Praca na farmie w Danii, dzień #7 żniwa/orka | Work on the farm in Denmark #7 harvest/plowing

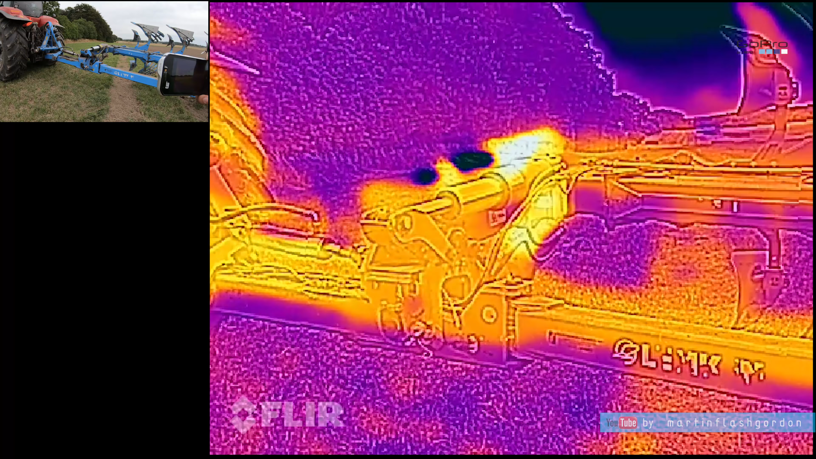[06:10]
Chcę wam pokazać jak jest nagrzany pług
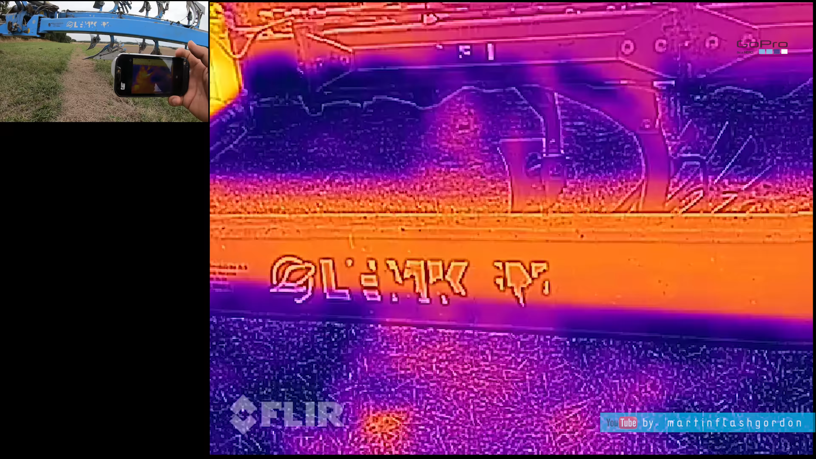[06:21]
gorące Ale najbardziej chcę wam pokazać jak
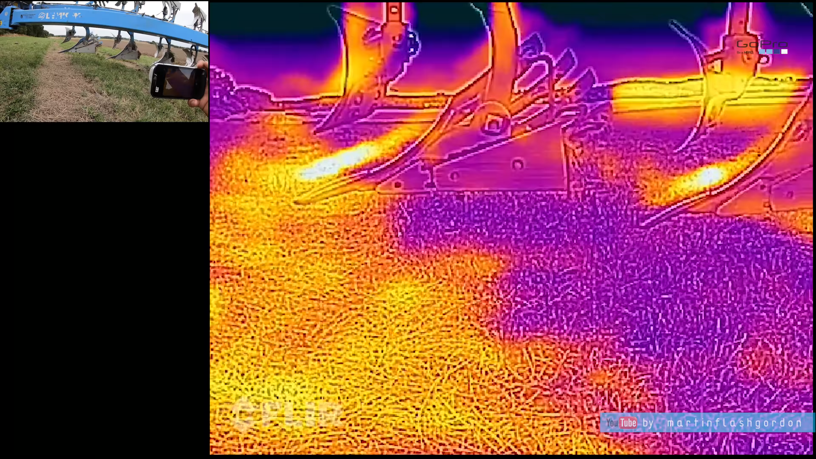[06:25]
lemieszy Zobaczcie Jako mają zmienioną temperaturę
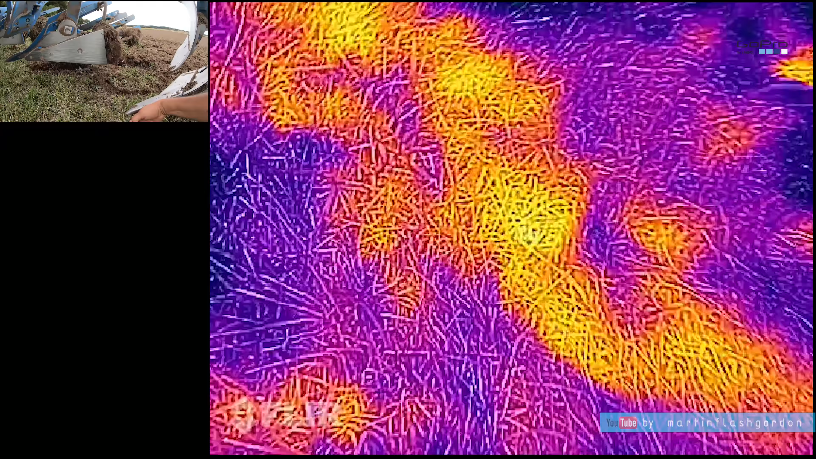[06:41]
Jest nawet dotykam, jest bardzo ciepłe
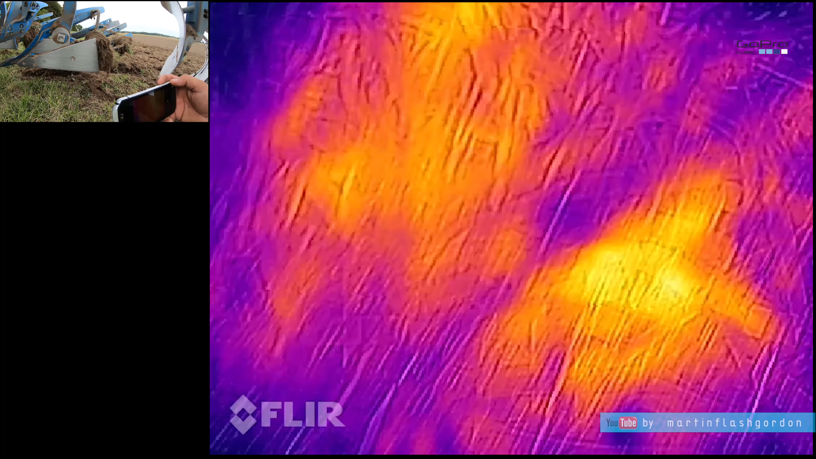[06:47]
od razu wyciągnę z gleby To aż czuję Jak dotknę,
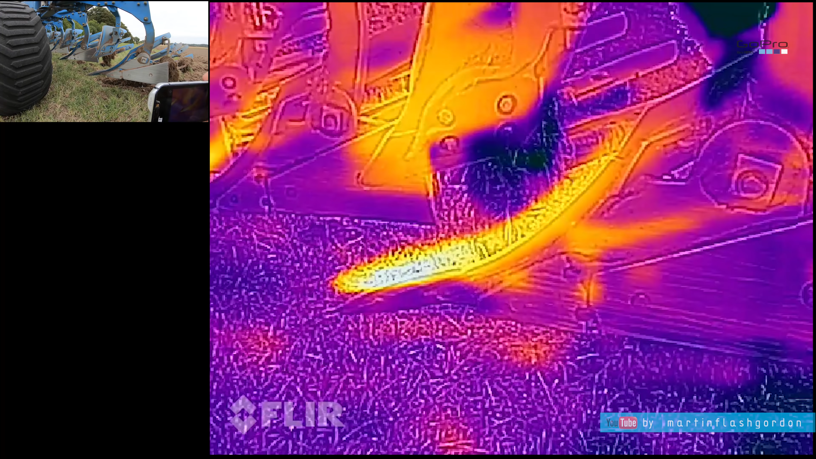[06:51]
I to wszystko dlatego, że jest tak bardzo sucho
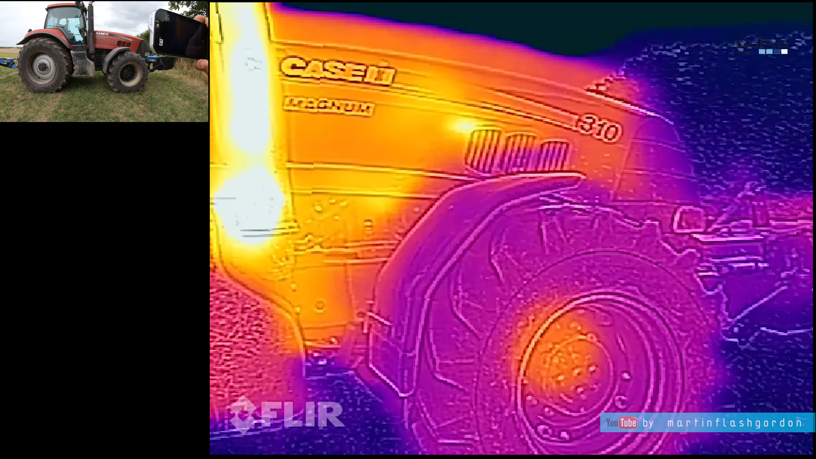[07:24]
Widać rurę wydechową i turbinę Z przodu Jak są nagrzane To jest turbo ładowarkę To jest turbo ładowarkę